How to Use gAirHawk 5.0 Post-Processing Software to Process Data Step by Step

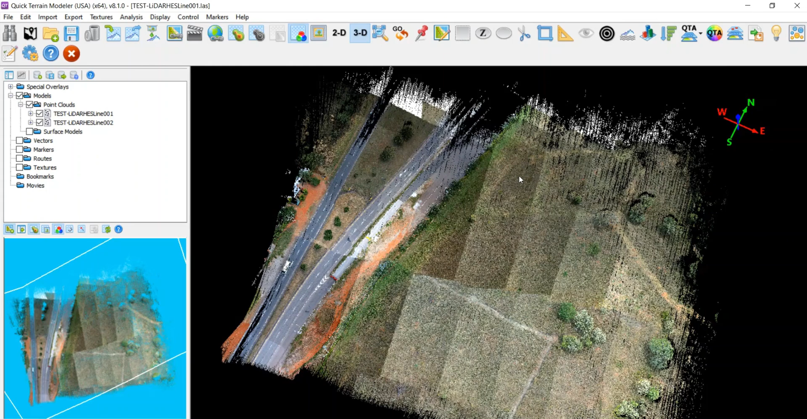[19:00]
And we could display by something like color by intensity. Color by intensity is no image data, only there are one cloud data.
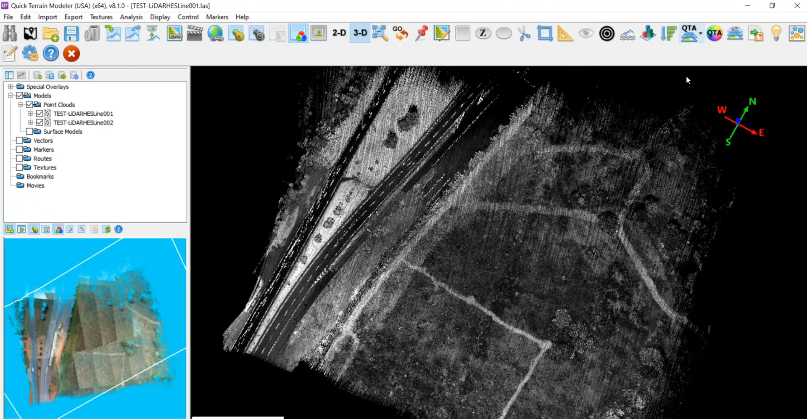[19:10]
So we can select the color by RGB camera, so it is color,